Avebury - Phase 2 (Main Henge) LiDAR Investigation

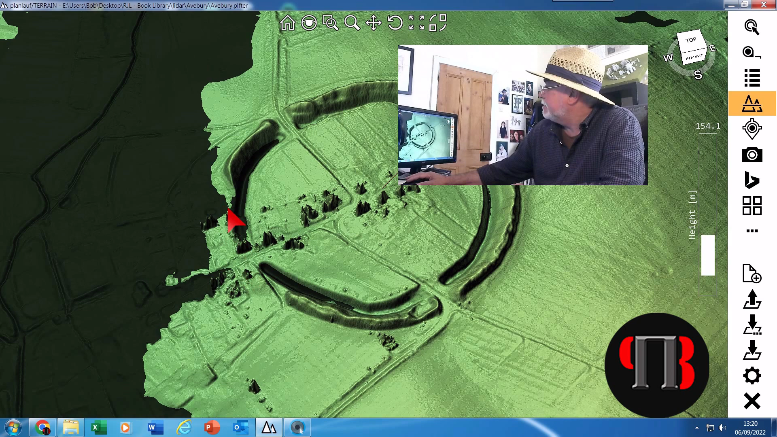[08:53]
has water and i would imagine again because we can't see it there might be still a connection roughly here to here because again you've got buildings here it's reviewing the landscape so it's almost impossible to tell surfaced original surface area was it's all been built up since then but clearly from this illustration here we can see there is there is a a hint that the river continued to touch the edge of the
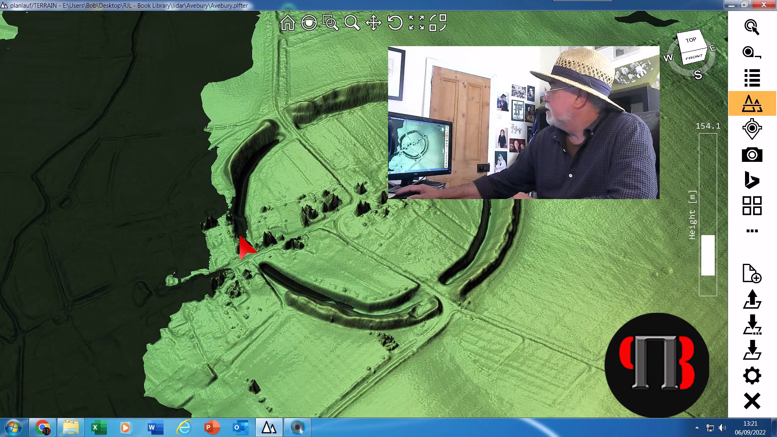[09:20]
the site here and it's dropped from 157 to 154 so that's three meters now if it's dropped three meters in our water level these would have to be three meters